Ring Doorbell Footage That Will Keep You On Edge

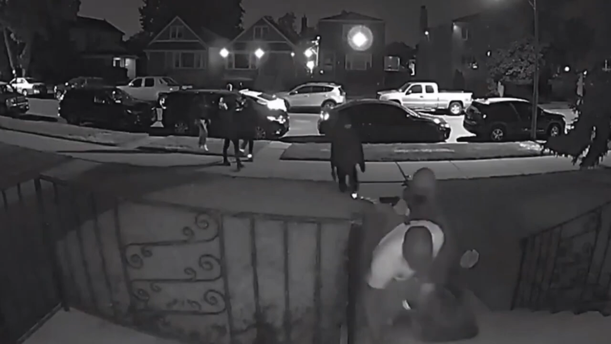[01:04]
Suddenly, the atmosphere turns tense as the teenagers aggressively approach the homeowner, attempting to carry out a carjacking. Faced with this terrifying situation, the man's survival instinct kicks in, and he desperately cries out for help, hoping someone will come to his aid. The urgency and fear in his voice serve as a chilling reminder of the dangers lurking in our neighborhoods.
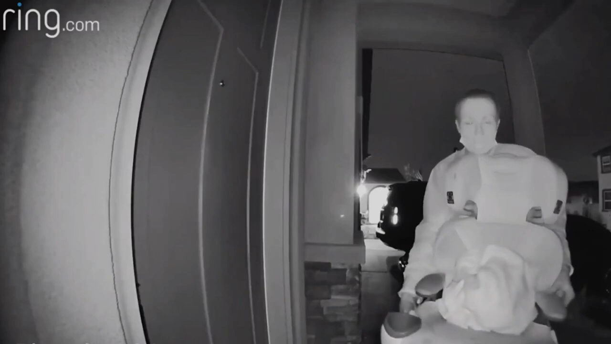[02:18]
In this chilling clip, we are captivated by the presence of a mysterious woman as she creepily approaches a house,
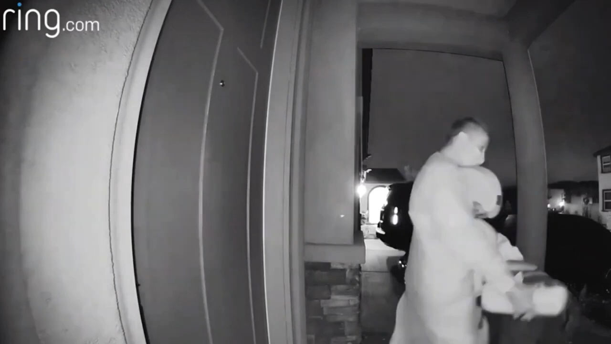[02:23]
carrying a seat and fixating her gaze on the ring doorbell camera. The unsettling nature of her actions raises numerous questions, who is she?
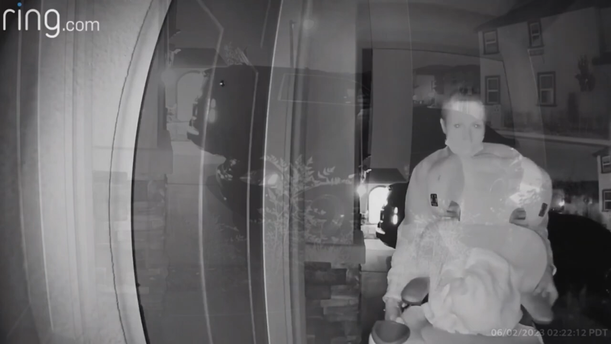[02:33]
What is her intent? Is she a potential threat or simply lost in her own world? The enigma surrounding her leaves us intrigued and curious about her motives.
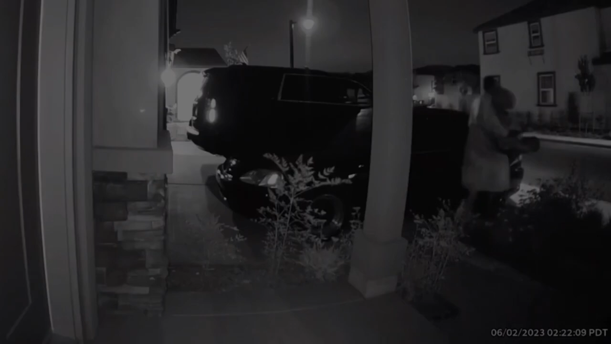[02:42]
In this intense clip, we witness a startling incident as two men brazenly approach a home under the cover of darkness.